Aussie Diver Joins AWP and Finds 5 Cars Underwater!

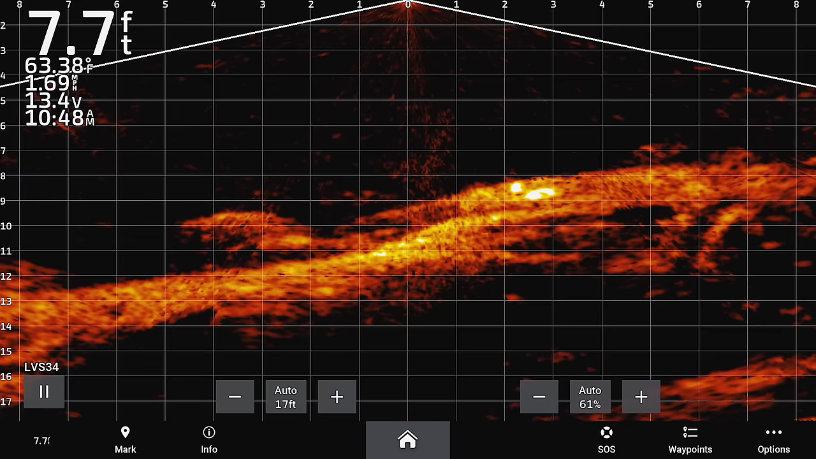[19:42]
On screen: depth 7.7 ft, water 63.38°F
Yeah. Yeah, I can see it. Oh yeah, I can see that one just there.
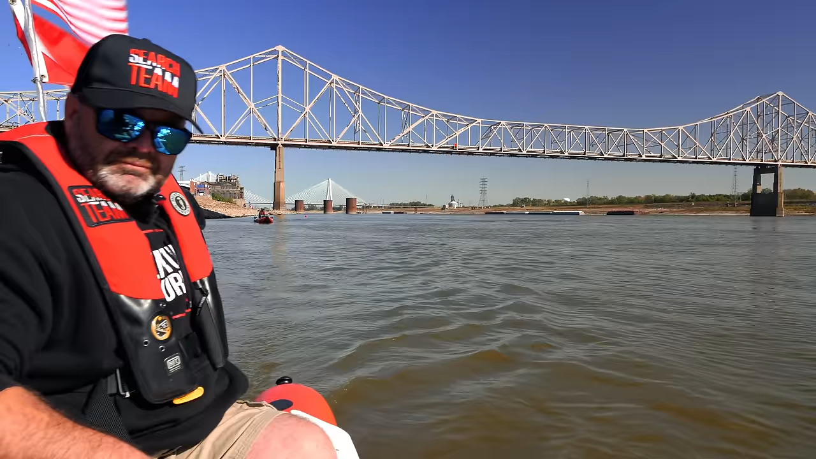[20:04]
So you've got this one here, Jared, that's on its roof.
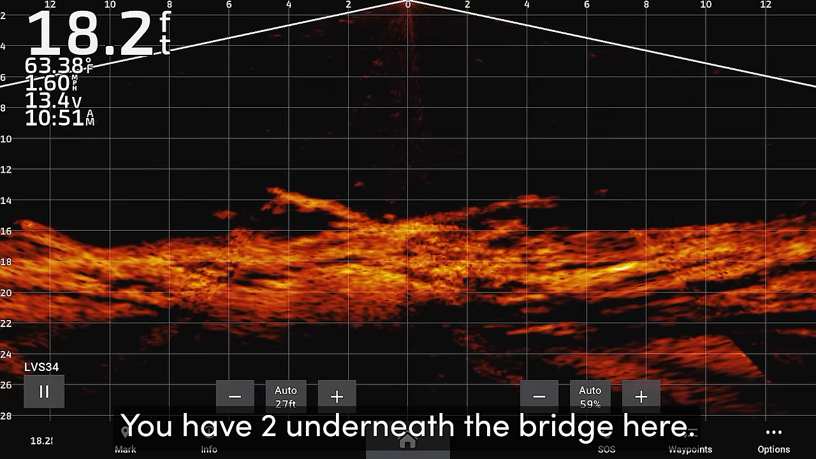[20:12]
On screen: depth 18.2 ft, water 63.38°F
Yeah, you have two underneath the bridge here. Yeah. They both look really old under the bridge. Yeah.
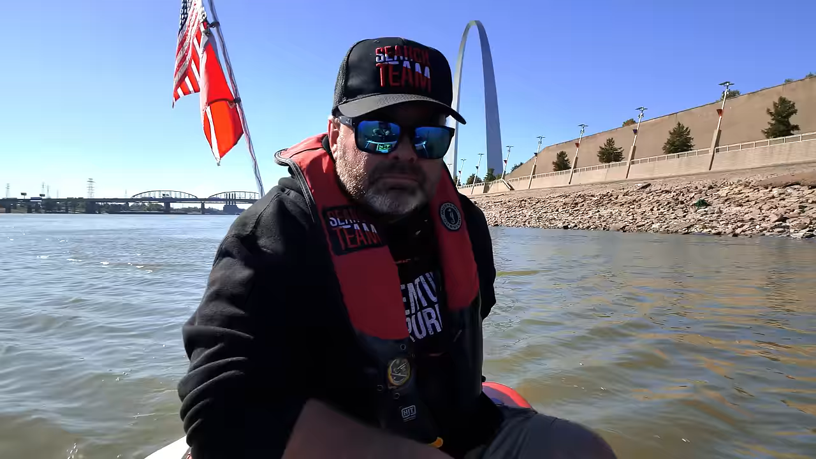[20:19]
Yeah, right underneath us. Well, there's two. It's one either side. Almost in line with each other but they are very old. One's on its roof, one's on its wheels. It's the same spot.
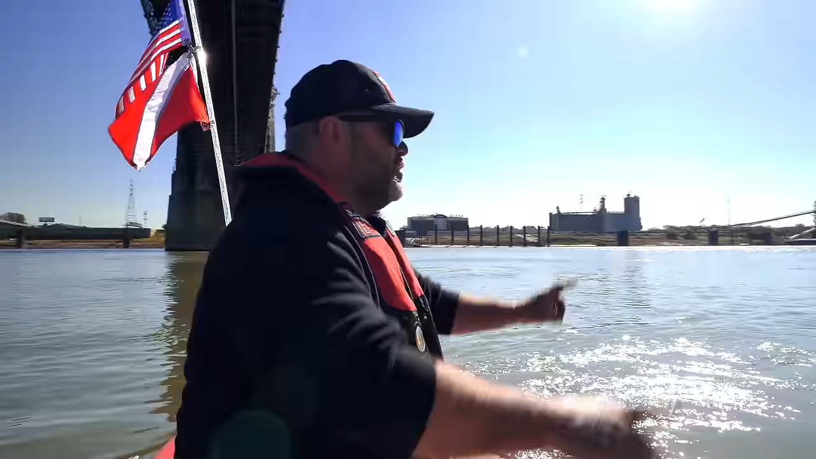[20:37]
There's two here, either side.
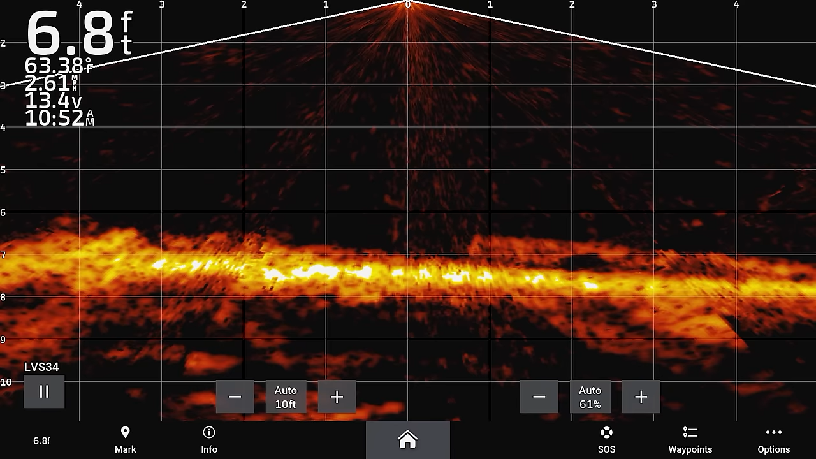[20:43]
On screen: depth 6.8 ft, water 63.38°F
Yeah, you can see the wheels sticking up. Pretty much right over the top of it.
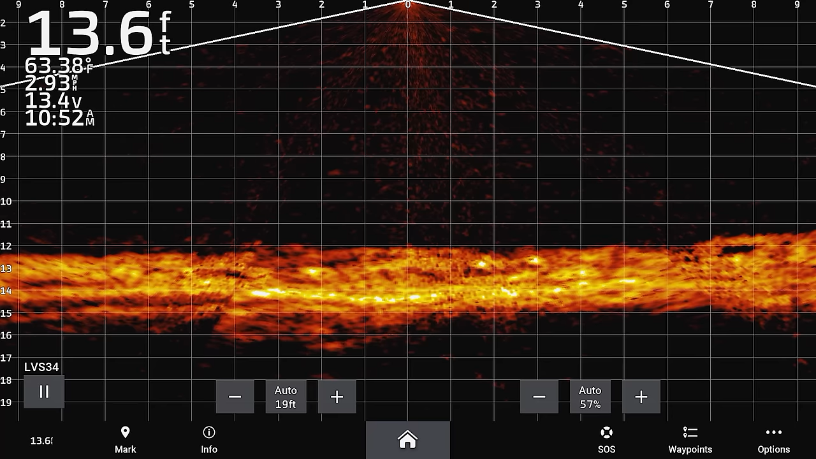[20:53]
On screen: depth 13.6 ft, water 63.38°F
Oh yeah, and there's the other one.
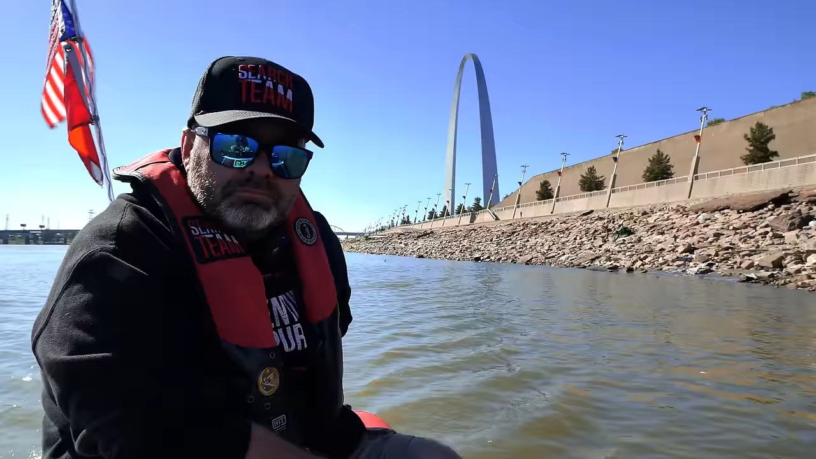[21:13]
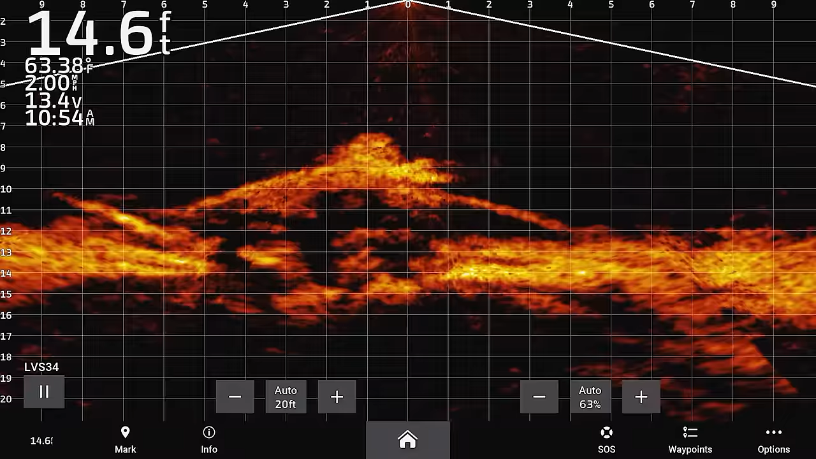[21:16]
On screen: depth 14.6 ft, water 63.38°F
Yeah, the one that's there, it's on its roof with its wheels up. That one looks like a good one.
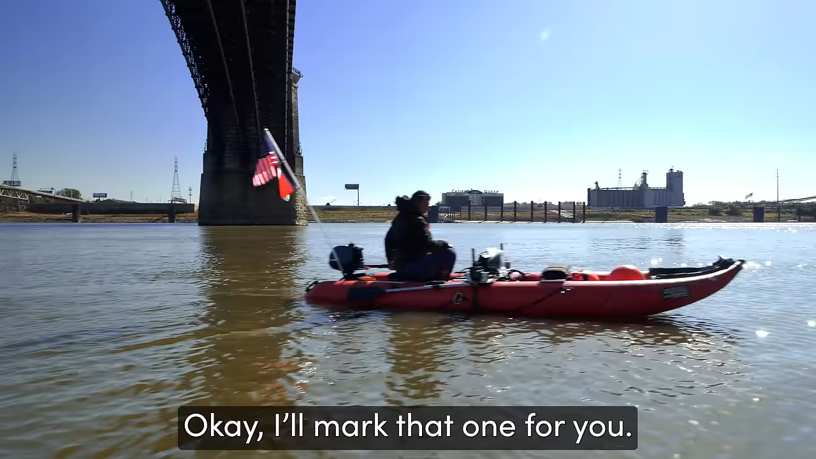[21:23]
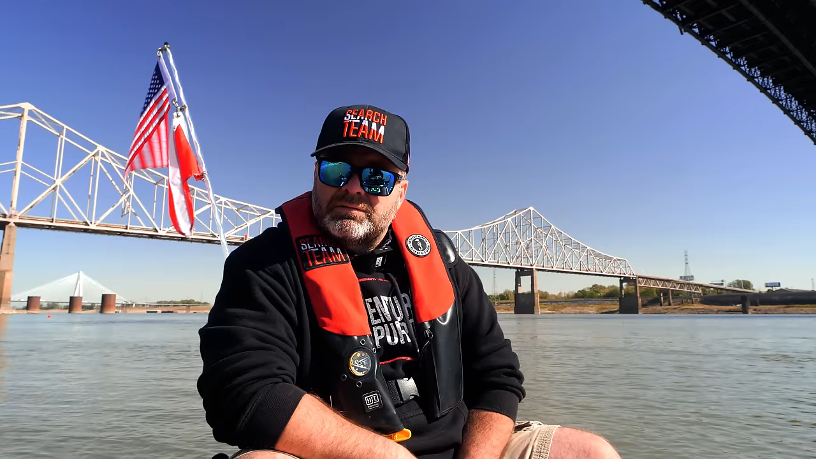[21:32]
There's one there, I think, on the lifespan, is it? Yeah.
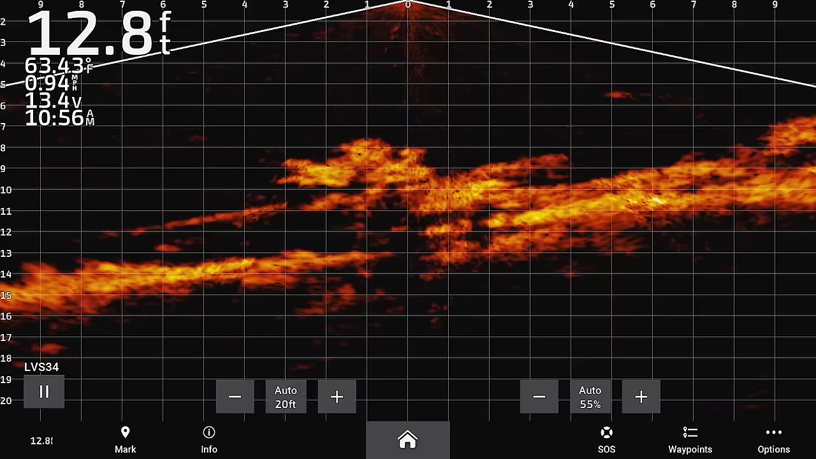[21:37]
On screen: depth 12.8 ft, water 63.43°F, speed 0.94 mph
Yeah, and there's one on the scales, right over the top of it. Yeah,
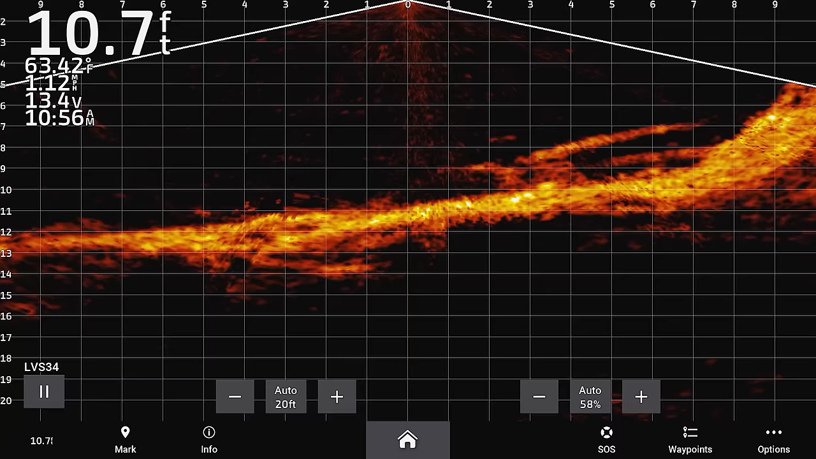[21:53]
On screen: depth 10.7 ft, water 63.42°F
yeah. Yeah. There's one there, this is where electric motors are good.